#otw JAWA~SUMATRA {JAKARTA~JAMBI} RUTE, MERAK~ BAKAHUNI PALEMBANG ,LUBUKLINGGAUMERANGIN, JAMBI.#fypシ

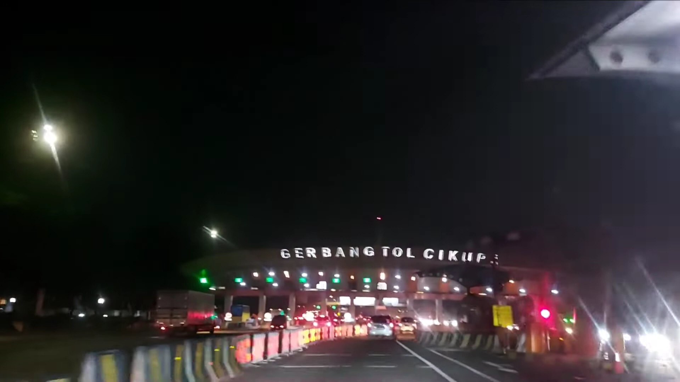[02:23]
Ini sudah sampai gerbang tol Cikupa ya. Yang di sini Mandiri kan.
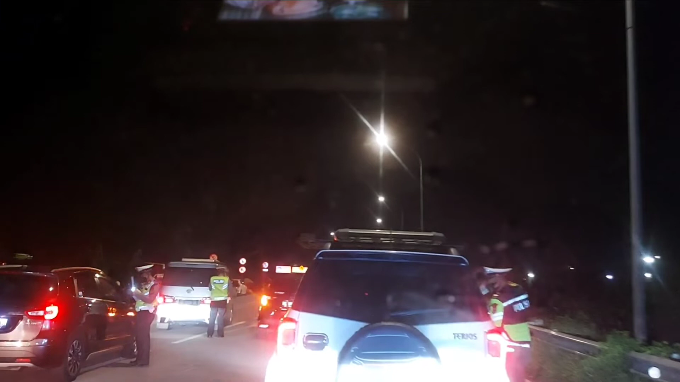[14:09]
Ilham Masya Allah. Semua dicegatin kan? Nah ini kita masuk ya pintu tol Palembang Bengkulu. Kita keluar ke. Nah ini sudah mulai masuk tol.
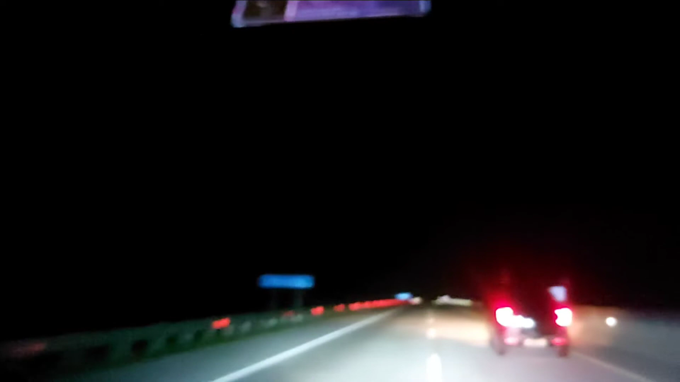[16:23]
kabut guys. Gak tahu di daerah mana. Ini kabutnya tebel, jarak pandang paling 100 meteran jarak pandangnya. Ini kabut luar biasa, seperti kayak di puncak ya, puncak kalau pas hujan. Tapi sekarang puncak juga gak begitu berkabut kayak dulu guys.
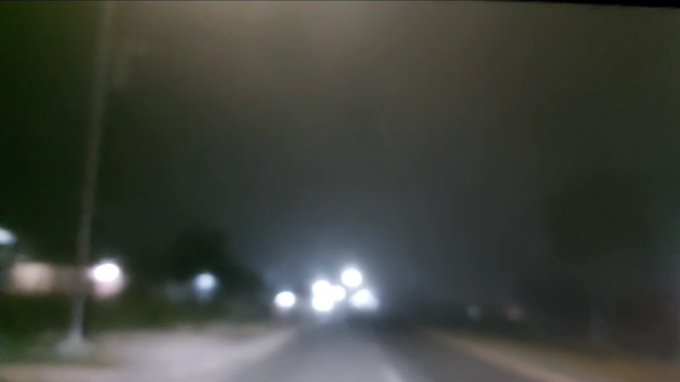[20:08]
Nah ini pukul 5.27 sudah sampai Palembang guys. Tinggal arah cari ke Panggau.
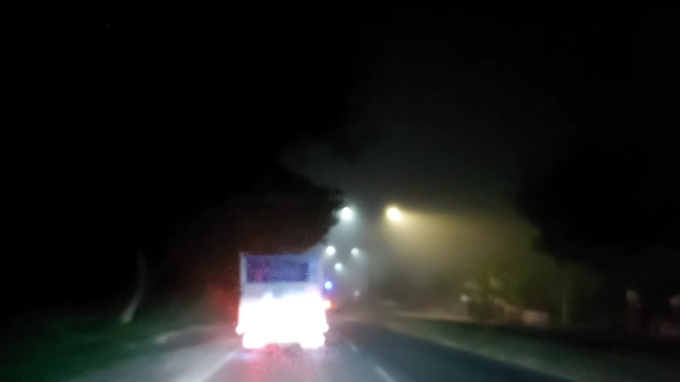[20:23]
Nah ini sudah di kota Palembang, di atas Sungai Musi guys.